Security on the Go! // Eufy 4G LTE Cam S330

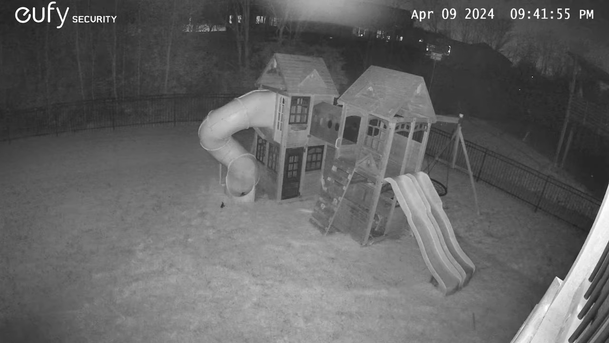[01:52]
In addition, down below it has a passive infrared sensor in order to trigger recording based on motion.